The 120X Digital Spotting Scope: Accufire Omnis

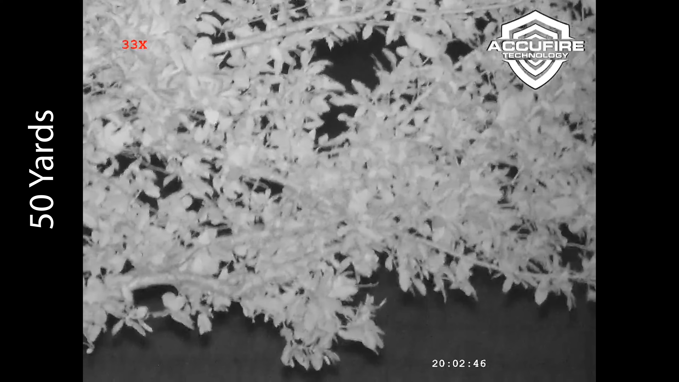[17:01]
And again, 105 degrees out in Texas in the summer, heat mirage is going to degrade things. But, taking away the sun, let's look at how it looks at night. So, here's just a 50-yard image, again, using the Sniper Hog Lights Coyote Cannon, a very powerful IR illuminator. A very clean image, and you can see with those leaves moving, there's really not a whole lot of lag. The image is smooth and moving fluid like you'd hope.
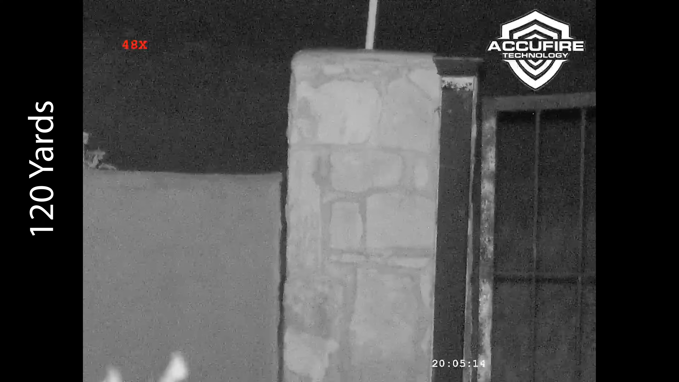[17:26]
Now, I wanted to go ahead and just look at this brick for you, zooming in all the way at 120 yards.
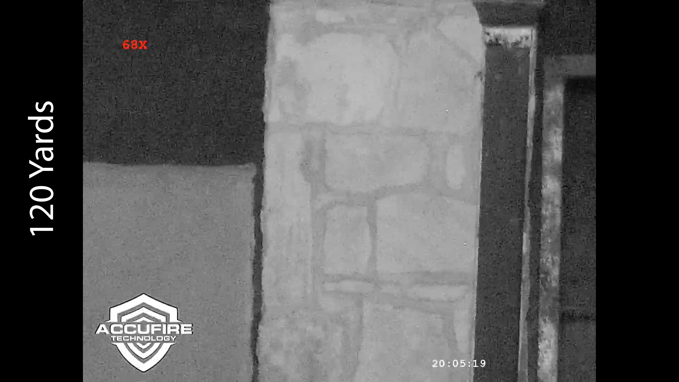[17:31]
Again, using the same illuminator for all this, so you kind of get an idea of how much detail is or isn't retained. And already, we're starting to see a lot of noise, and again, a very powerful illuminator. We're not super far, so the night vision performance of this is somewhat limited. But, pushing it to 380 yards, again, you get pretty noisy-looking footage,
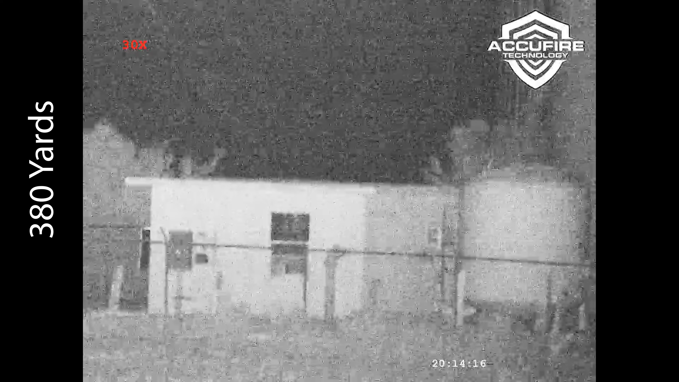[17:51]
but you can still see what is going on at 380 yards.
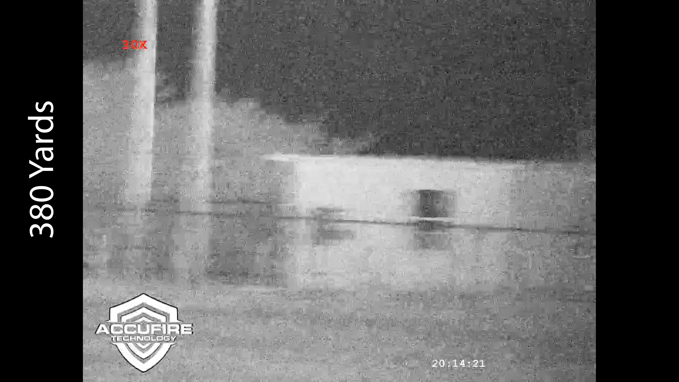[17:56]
So, it does the job, although this is definitely not a dedicated night vision device.
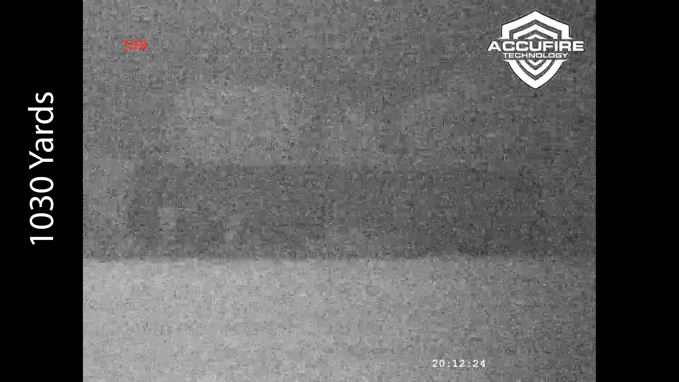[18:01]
It's really just night vision supplementing the Omnis. So, again, pushing it to the extreme, over 1,000 yards away, we have a tractor shed. Maybe it makes more sense to me than it will to you, because I know what I was looking at. But, you see the outline of the shed with some of the equipment inside.